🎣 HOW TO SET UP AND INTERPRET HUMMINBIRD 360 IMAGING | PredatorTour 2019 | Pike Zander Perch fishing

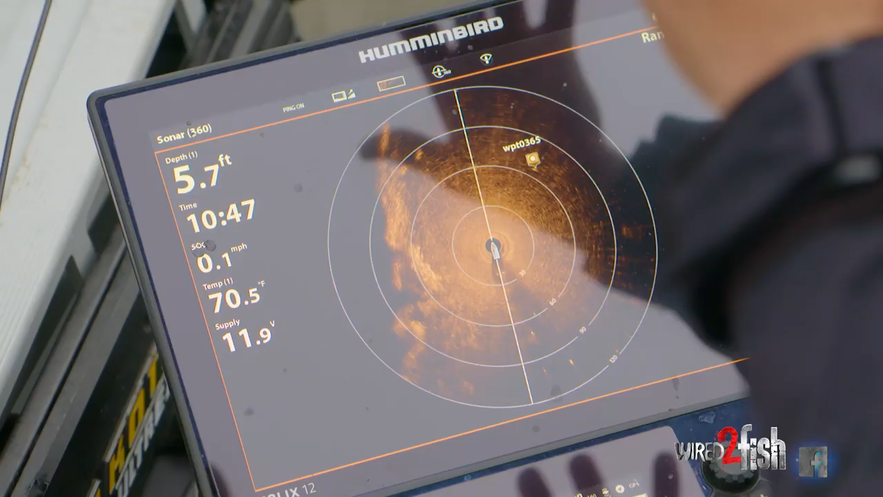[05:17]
On screen: depth 5.7 ft, water 70.5°F, speed 0.1 mph
that other anglers are missing and
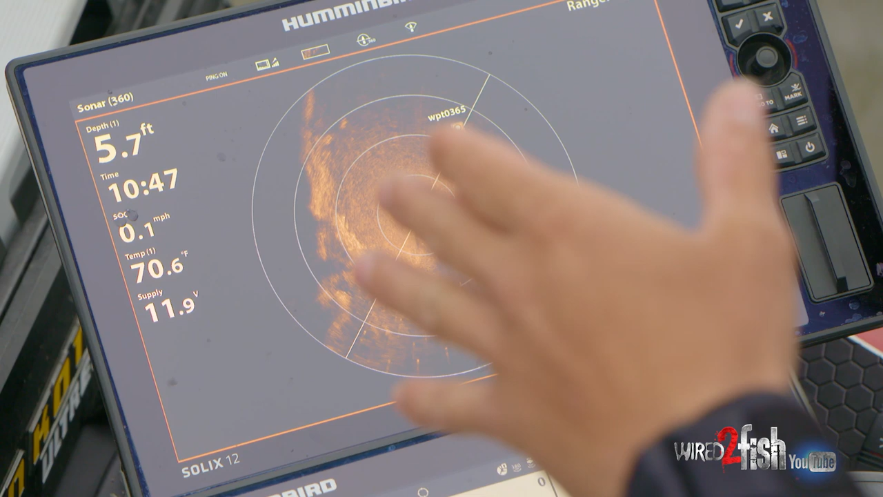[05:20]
On screen: depth 5.7 ft, water 70.6°F, speed 0.1 mph
if you don't have 360 you would never know they were there and a lot of those pieces of cover that I've
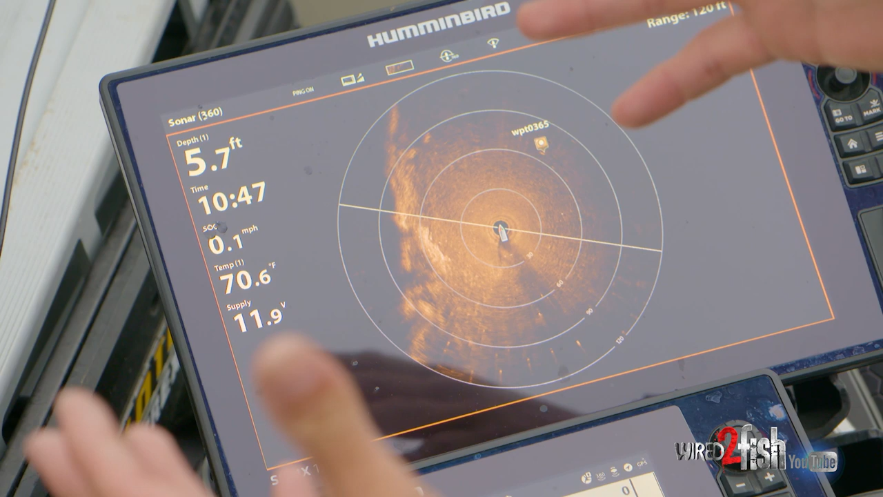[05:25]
On screen: depth 5.7 ft, water 70.6°F, speed 0.1 mph
seen have actually ended up becoming in tournaments some of my go-to spots
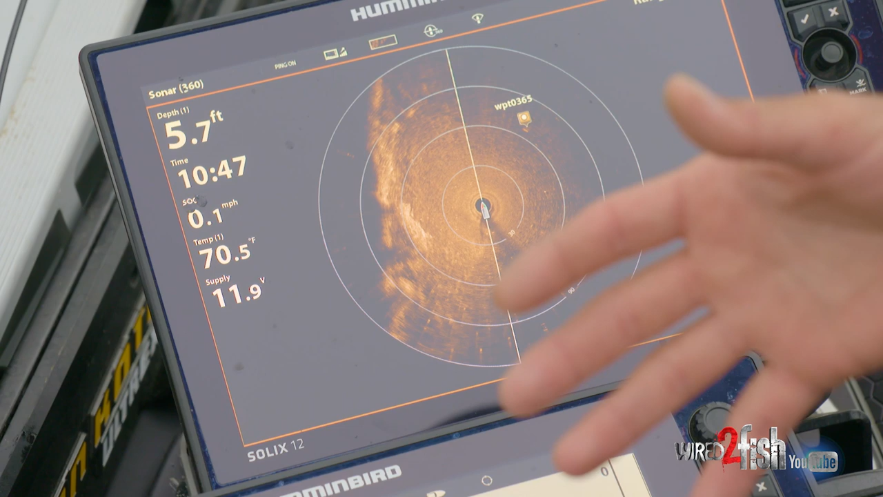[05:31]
On screen: depth 5.7 ft, water 70.5°F, speed 0.1 mph
and places that I catch a lot of my bigger fish off of so if you are looking to up your electronics